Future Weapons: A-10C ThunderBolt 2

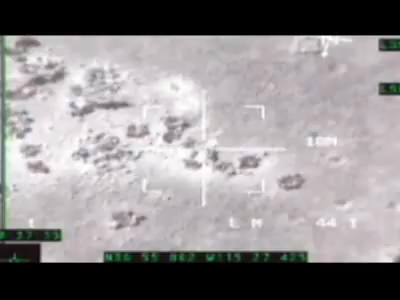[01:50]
but now it can launch guided weapons from 30,000 feet at targets 15 miles away, thanks to a new infrared targeting pod system.